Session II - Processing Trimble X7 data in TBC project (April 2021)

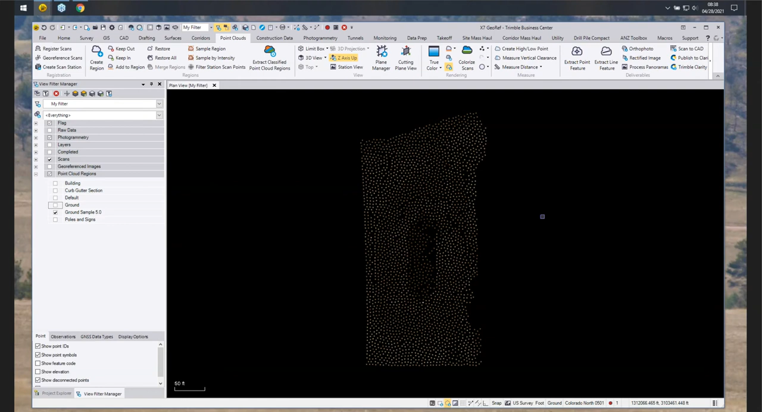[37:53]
And so what we can do next is turn on, um, our line work for the curb and gutter.
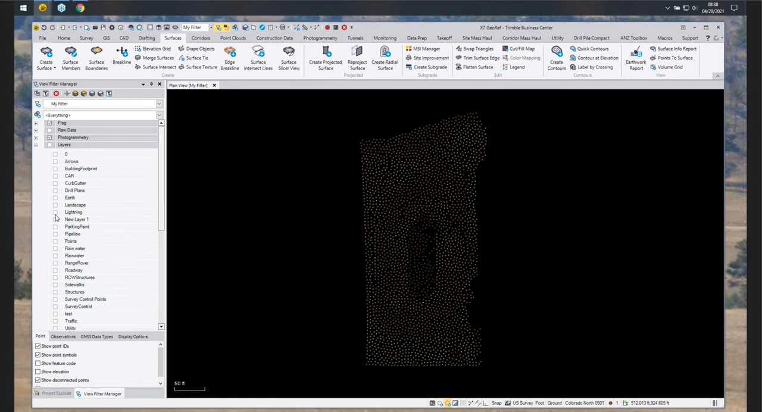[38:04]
And this is all the work that we did beforehand, um, generating all of this to put into the surface.
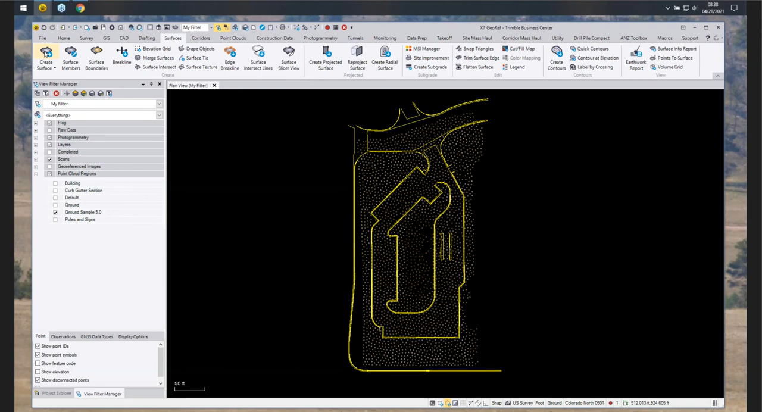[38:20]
We'll go ahead and launch that. We can give it a new name. We have a different surface that you could call it original earthworks, um, et cetera. You can define a color. And basically what you can do is come in and select the points that you want to use. Go ahead and hit apply or okay. And down at the bottom, you'll have your progress bar going.
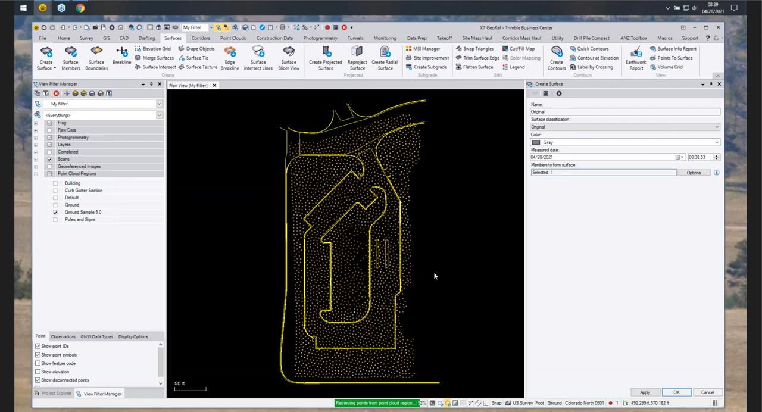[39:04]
And if we go to 3D view. We now see that we generated a quick, um, surface model really quick.
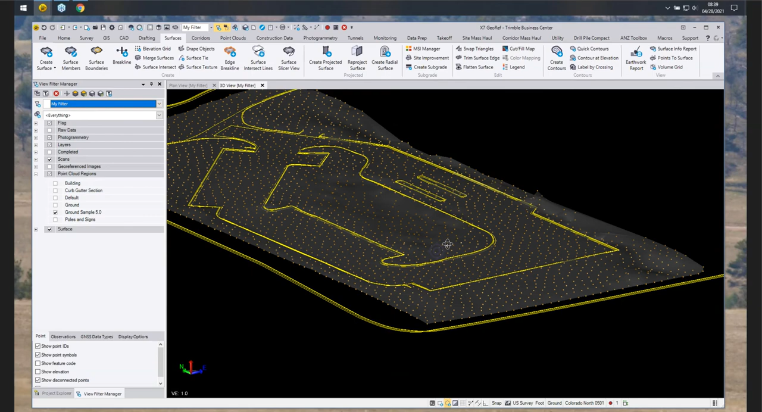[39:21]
But what would be nice is to add some definition to that. And so what we can do next is go into the surface members command. And what we can do is go into the surface and
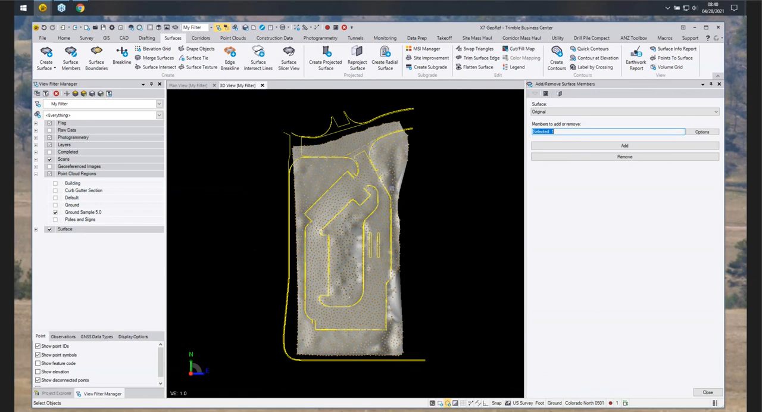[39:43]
we define what surface we're adding members to. If you have multiple surfaces in a project, this is where you would make that selection. For this one, it's the original. And what we can do is go ahead and add all of the line work for curb and gutter.
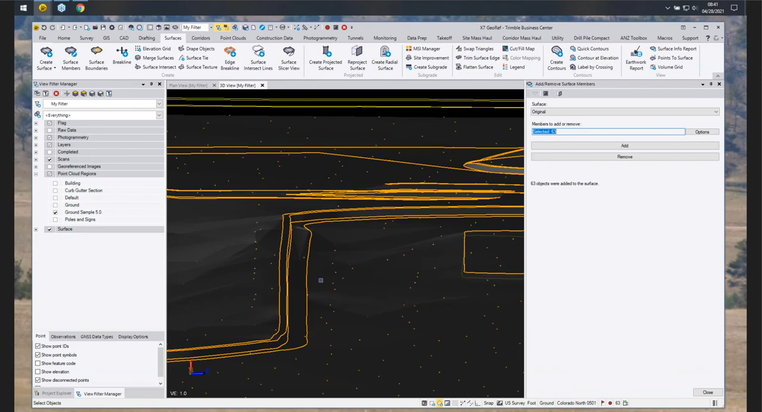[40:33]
And so you can see that this really generates some nice curb and gutter, um, into the surface.
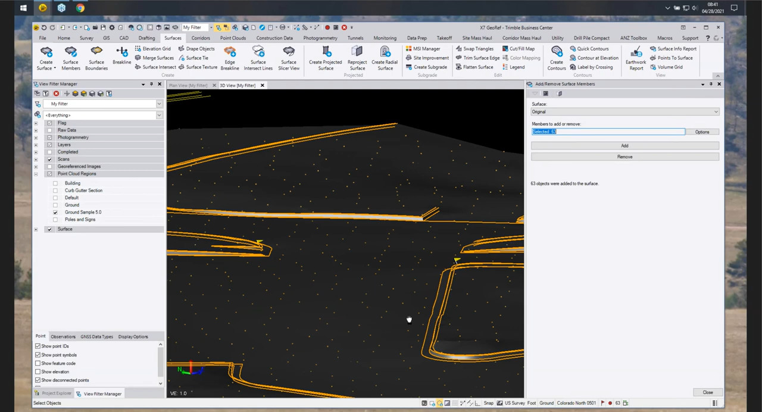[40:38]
Throughout your entire project, you can go over the handicap ramps and it looks pretty good.
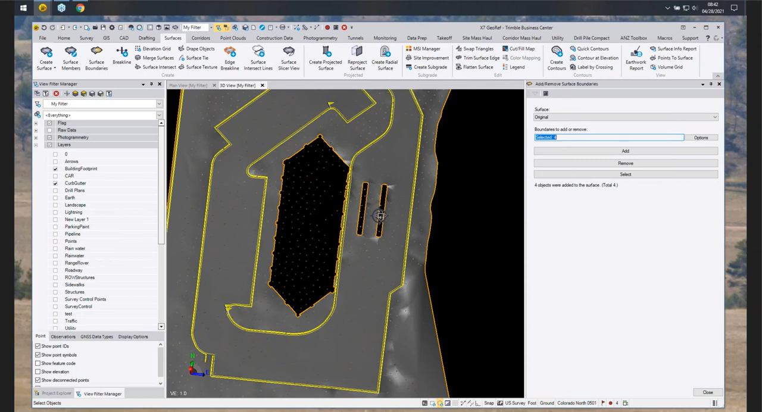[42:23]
And there we have our boundaries where we cut the surface off, couple of curb and little islands and the building footprint. Awesome. Thank you, Dan. And that boundary is nice if you, if you had a kind of a legal boundary to go off of, you could go all the way up to it.
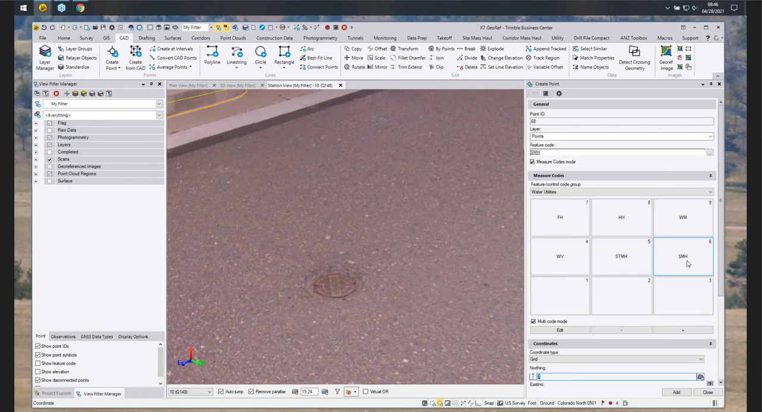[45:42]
and then I can see I've got a sewer manhole SMH. And what we tried to replicate here is if you were in the field using an access controller. So all I have to do is just click the SMH once and I can come in here and I'm already ready to select the center point. of that manhole.
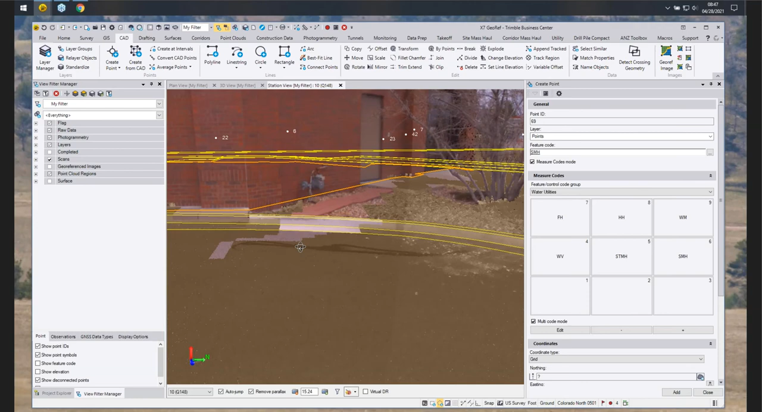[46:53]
So I can pan around. I can do some brush shots. I can get this electric line here. So really kind of avoid sending your crew in a hard to reach place or out in traffic.
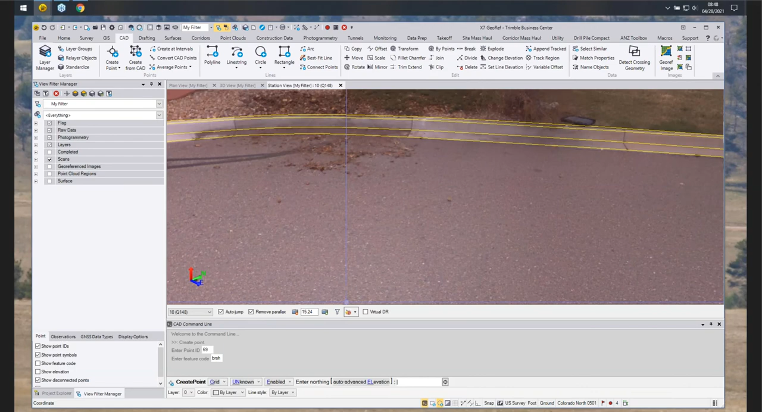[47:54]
And then I can come over here in the vegetation over here and shoot in a point right for that bush there.
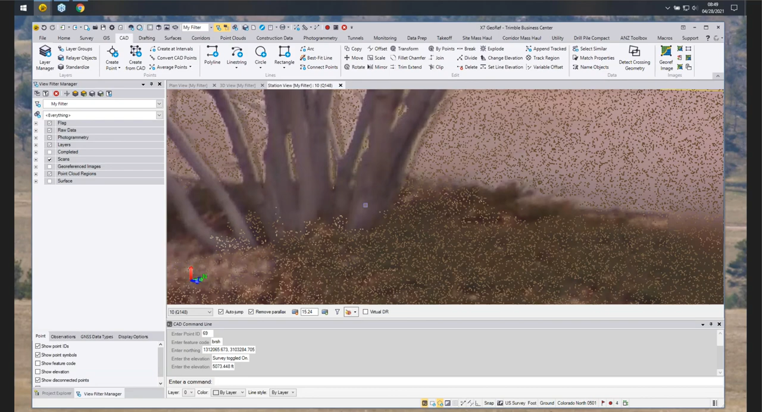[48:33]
And it should populate that because we had it on a different layer.
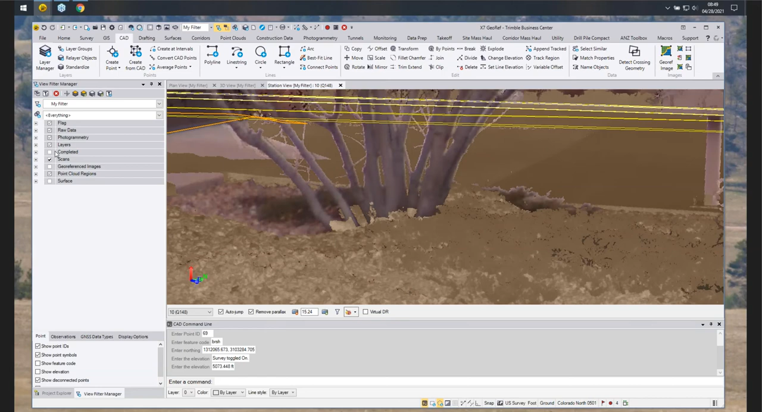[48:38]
But as you can see, it's a really nice way to come in here and generate points. You can also come in, and there it is right there, point 69. You can also come in here and type in L for line string.
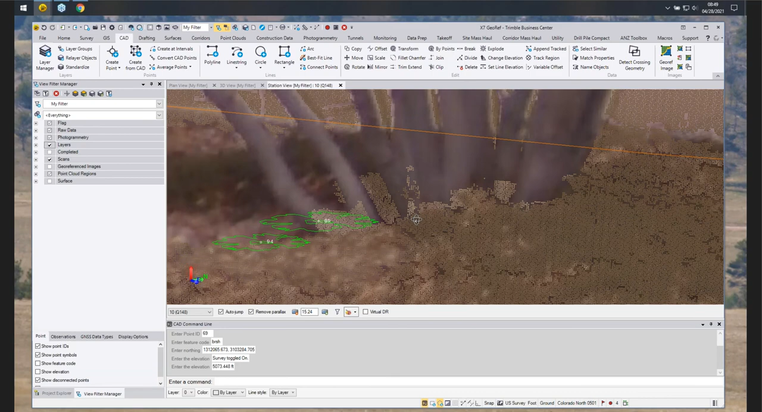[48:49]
And you could literally draw throughout your project. You could go up to the building, draw on some details on the brick structure or the door, however you guys see fit.